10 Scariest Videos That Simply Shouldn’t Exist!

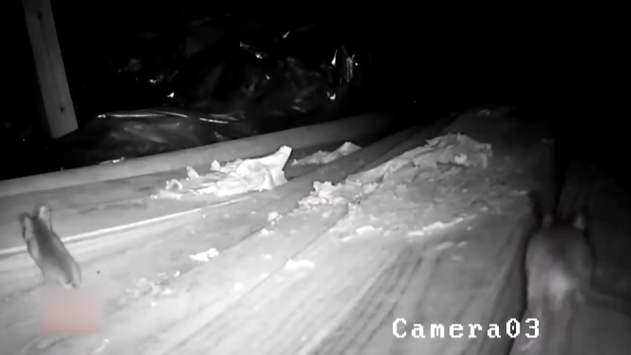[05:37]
So in the spring of 2018 this woman started to suspect there was something happening in her closet that she wasn't aware of.
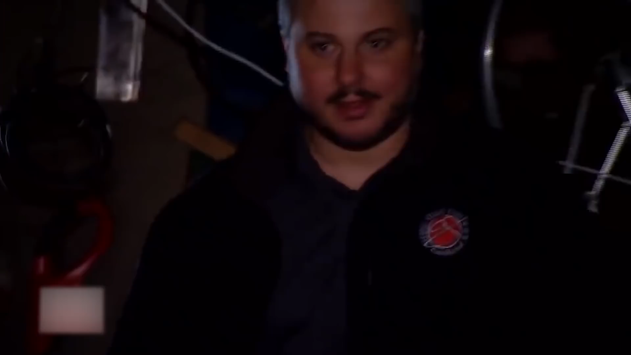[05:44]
After her husband left on business one day she began hearing strange noises coming from upstairs.
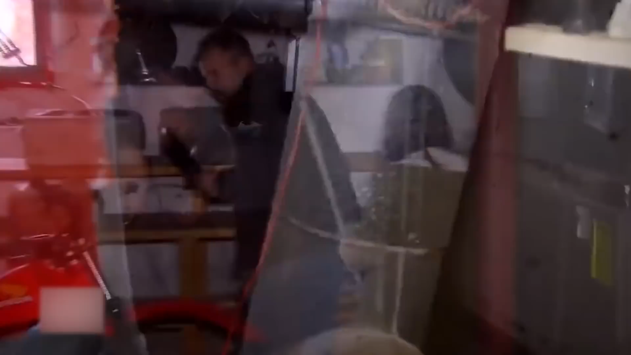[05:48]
After a little investigating this is what she discovered.
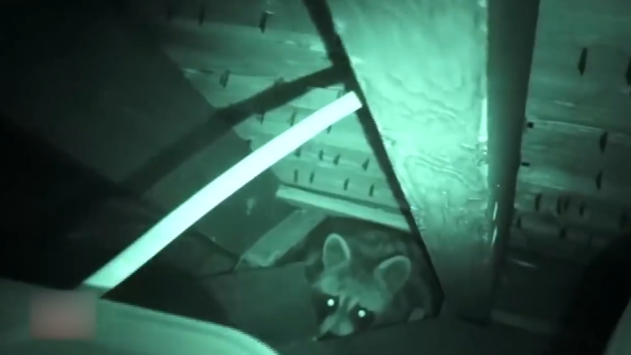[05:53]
A mama raccoon was moving in her newborn babies and not only that but she was entering and exiting the home through the dog's door.